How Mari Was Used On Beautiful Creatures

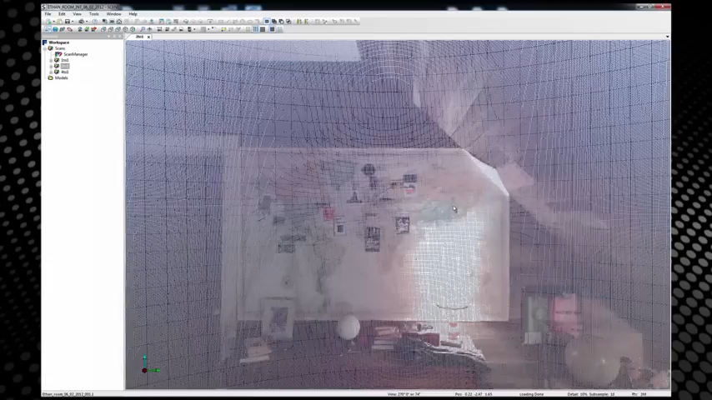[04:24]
So, you take multiple scans and you marry them together and you get perfect accuracy lining them all up.
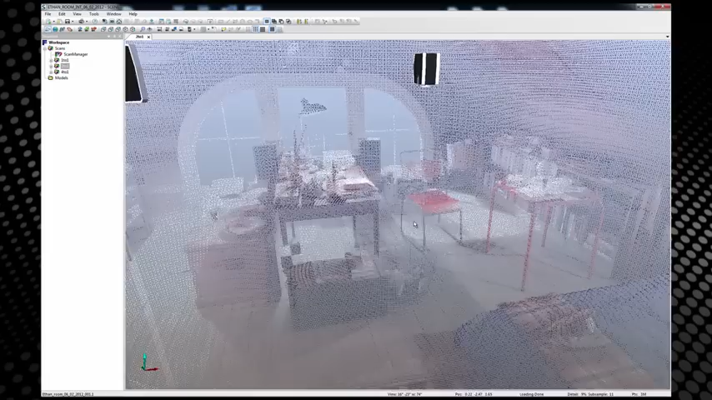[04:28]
The Faro is one of the only scanners that has a sphere tracking system.
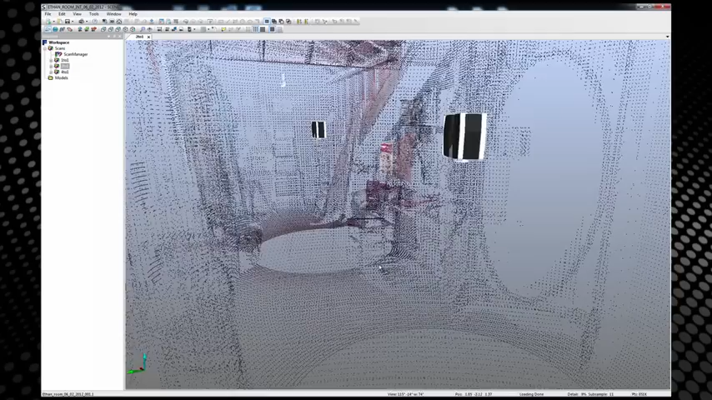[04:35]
So, you can grab a point from any of the spheres and get them completely lined up in space. So, this is one of the sets from the film.
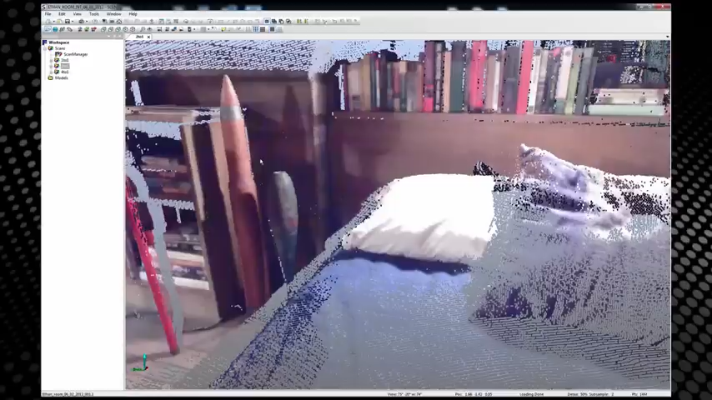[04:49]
So, having the option to rebuild anything from the film in 3D is great.
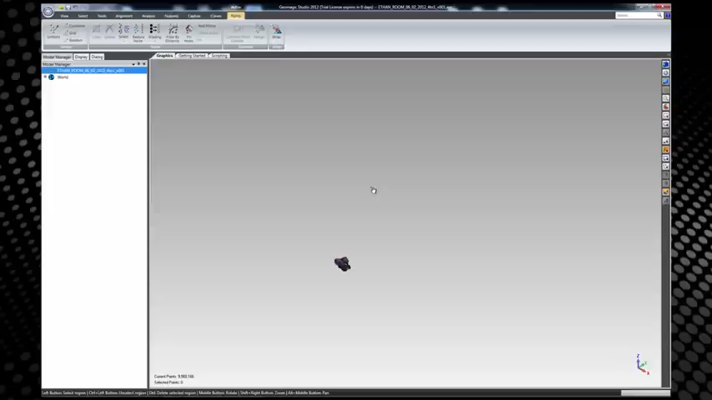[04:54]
So, once I export the actual scan data, I bring it into GeoMagic. And what GeoMagic does is it does a few things. You can modify the point cloud, but you can also reduce it.
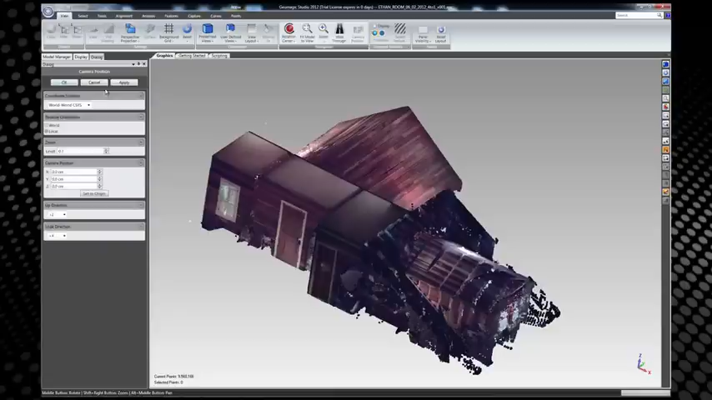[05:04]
GeoMagic has a really cool noise function where you can interactively adjust and separate the point clouds,
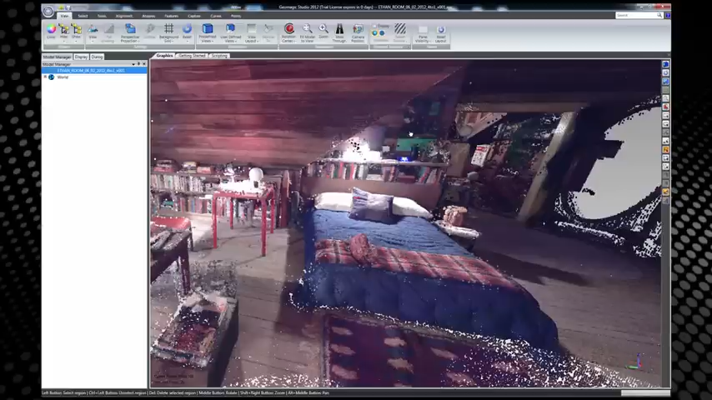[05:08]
remove the noise, and then mesh the geometry.
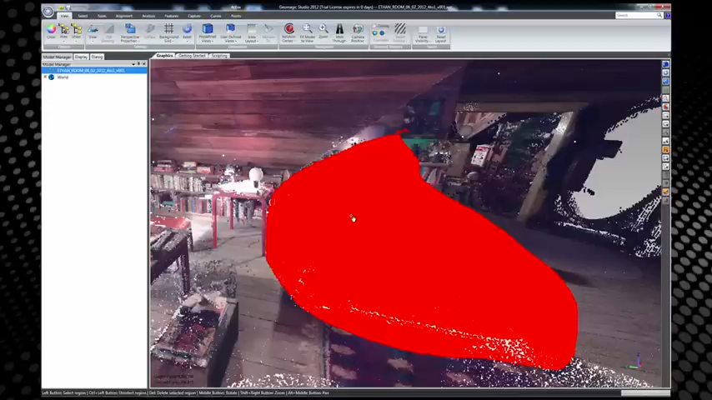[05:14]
So, it was really great.
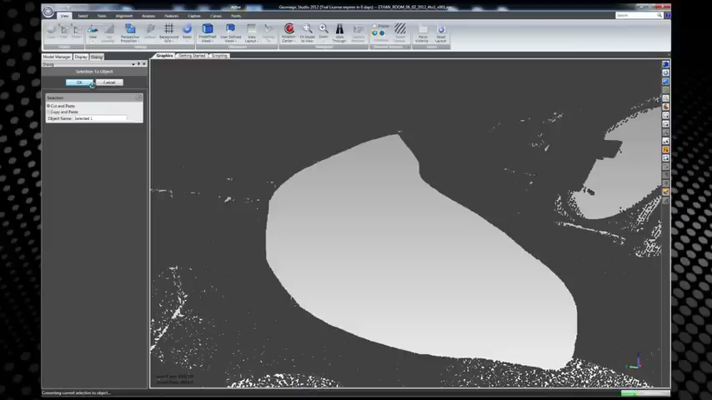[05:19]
I tried a bunch of programs and found GeoMagic to be the best to actually handle these sort of operations,
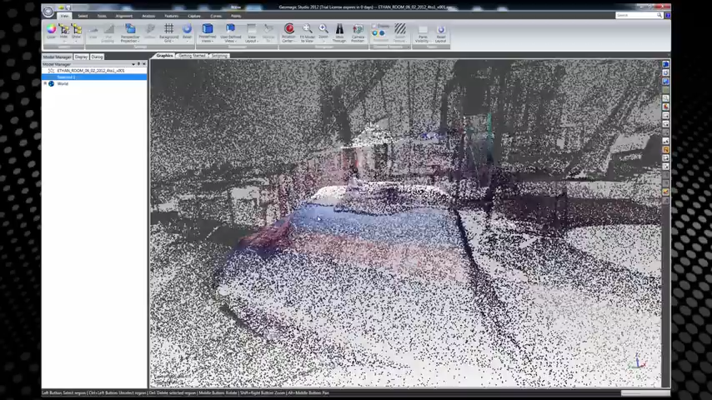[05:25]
which do not exist that well in other programs. So, you can see right here, we're just interactively adjusting and the blue little dots, the noise that we want to remove.
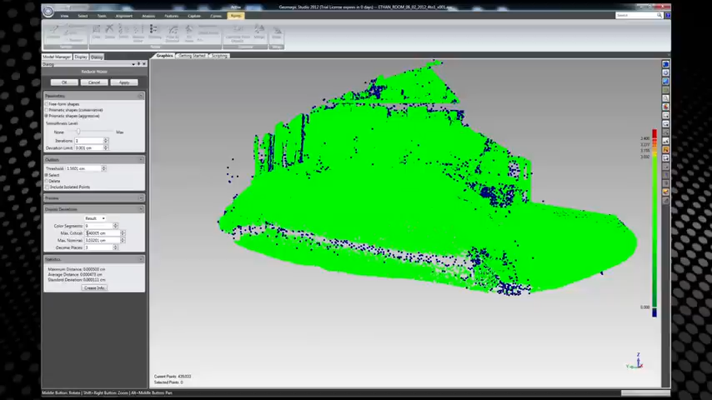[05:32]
And so, with a click of the button, you see most of them are all now gone, so it's cleaned up.
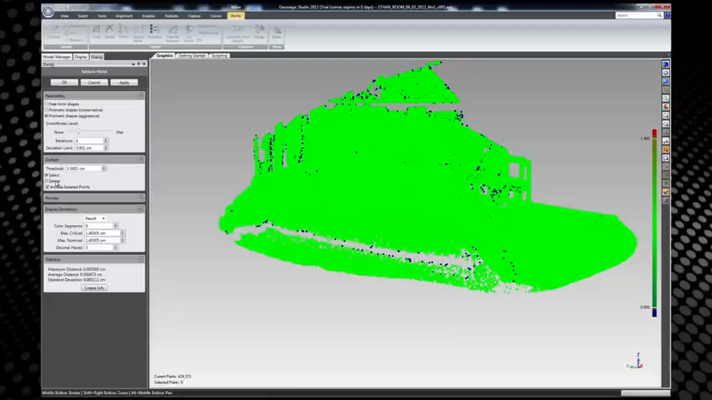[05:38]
And then, here we have the meshing of the geometry.
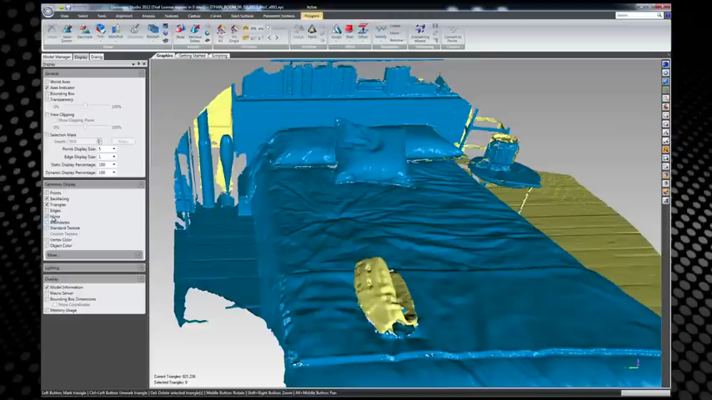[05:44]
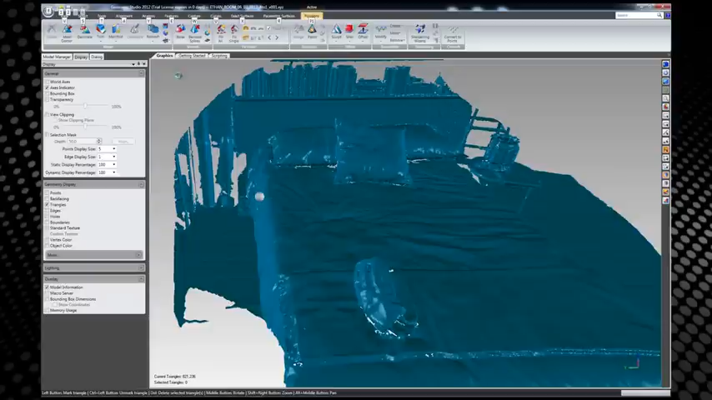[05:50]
So, you can take this mesh that's been triangulated and you can bring it inside of Maya, Max, any program you have and start to use this as your basis for building the scan data. Really, really cool.